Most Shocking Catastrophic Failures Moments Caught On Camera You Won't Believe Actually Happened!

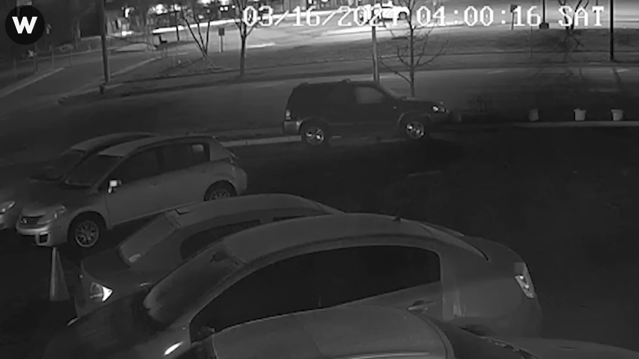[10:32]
before flipping several times and then landing in the parking lot of a strip mall on Plymouth.